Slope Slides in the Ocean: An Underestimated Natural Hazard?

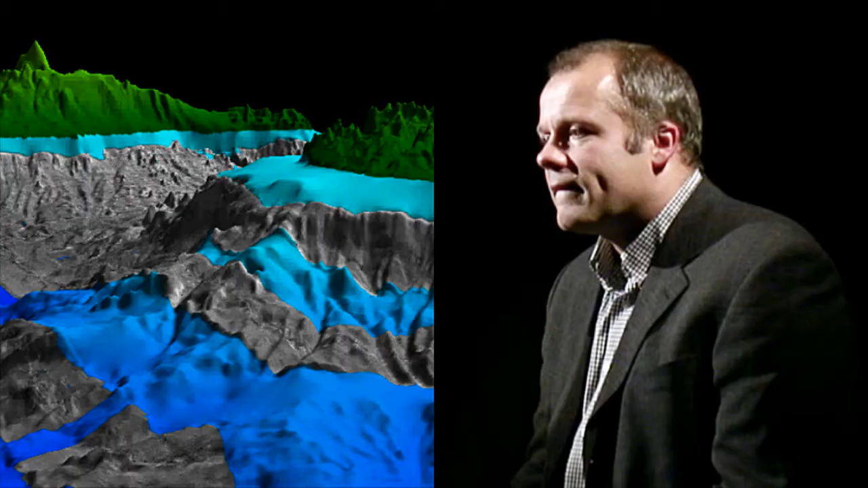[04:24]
Was wir hier sehen, ist ein digitales Geländemodell von den Kanarischen Inseln. Wir befinden uns hier im Bereich zwischen Gran Canaria und Teneriffa. Der Übergang zwischen den blauen Farben und den grünen Farben, das ist die Küstenlinie. Also alles, was grün ist, das ist oberhalb der Wasserlinie. Alles, was blau ist, das ist unterhalb der Wasserlinie.
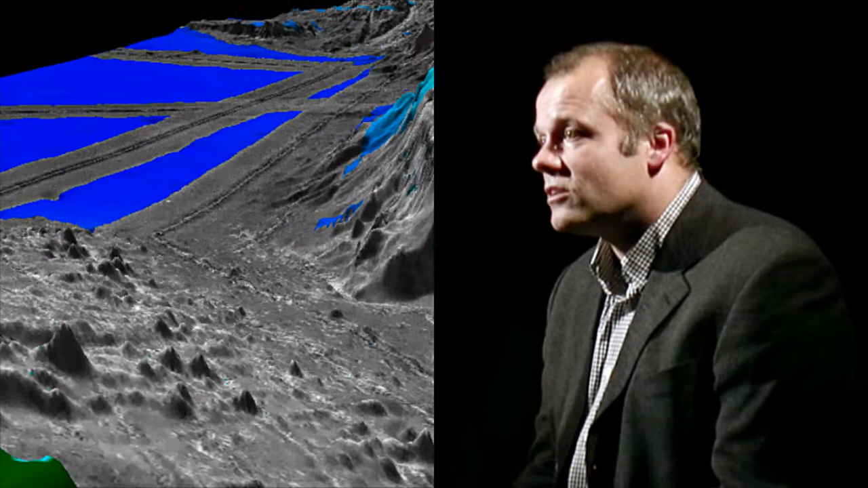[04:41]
Und zusätzlich sind auf diesen blauen Farben noch diese grauen Farben drauf. Das ist eine zusätzliche Messung, die wir gemacht haben, die uns etwas über die Beschaffenheit des Meeresbodens erzählt. Und man sieht jetzt, wenn man hier sich den Hang von Teneriffa anguckt, dass es bestimmte Bereiche gibt, wo man ein relativ glattes Muster hat auf dem Meeresboden.
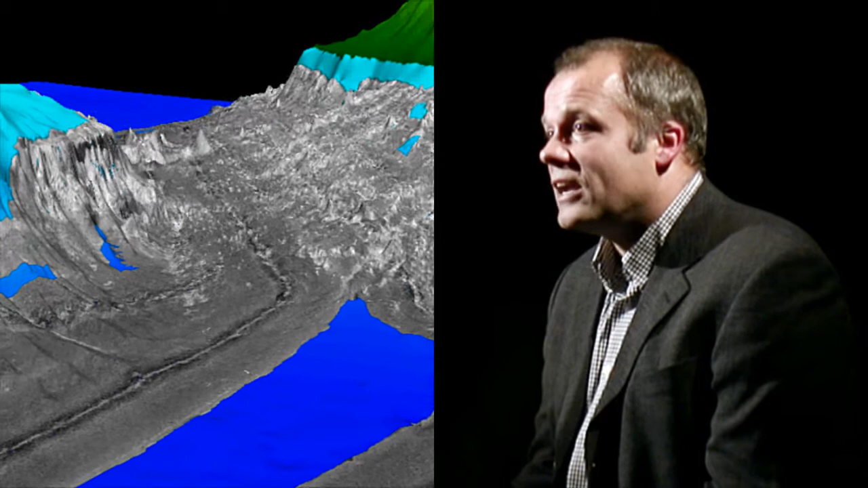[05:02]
Einige Einschnitte, das sind Submarine Canyons. Das ist ein normaler Hang, der nicht durch eine Hangrutschung beeinflusst worden ist. Und wenn man jetzt ein Stück weiter nach Norden guckt, dann sehen wir einen Hang, wo wir eine Vielzahl dieser großen Blöcke haben.
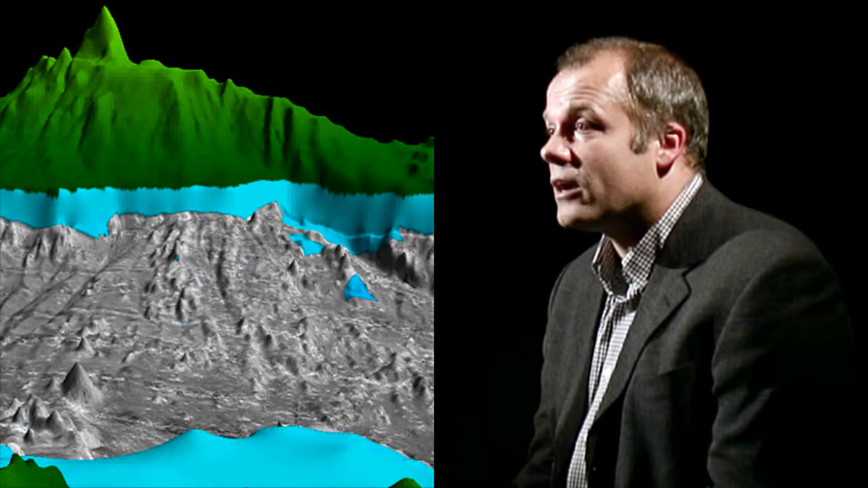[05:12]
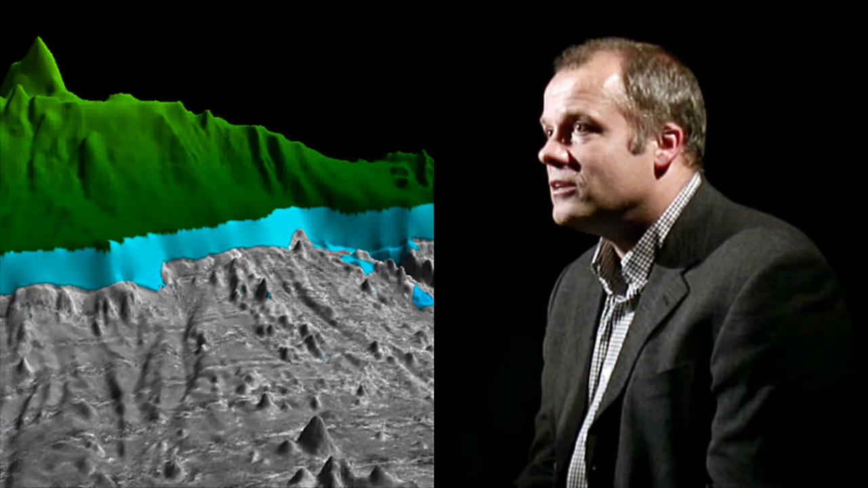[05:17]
Und das sind eben diese Ablagerungen von einer Schuttlawine, die sehr schnell dort auf dem Submarinenhang abgelagert worden ist.
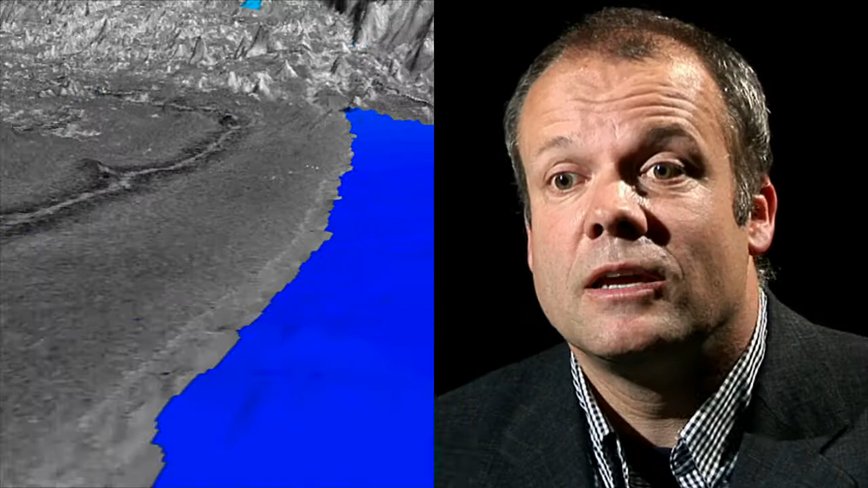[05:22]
Da fliegen wir jetzt direkt auf diese Schuttlawine zu. Wir befinden uns unmittelbar am Meeresboden. Und durch diesen Film kriegt man vielleicht einen Eindruck, wie groß diese einzelnen Blöcke sind. Und die Zahlen nochmal, die haben Kantenlängen, diese Blöcke, von ungefähr einem Kilometer. Sie sind mehrere hundert Meter hoch. Und ich denke, man kann sich ganz gut vorstellen,
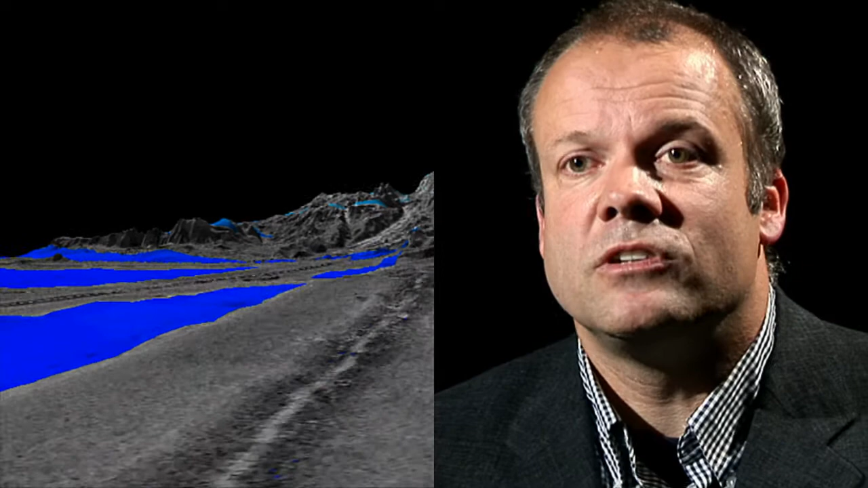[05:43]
wenn eine Vielzahl von diesen Blöcken plötzlich ins Wasser rauscht, dass dadurch sehr hohe Wellen, Tsunamis ausgelöst werden können.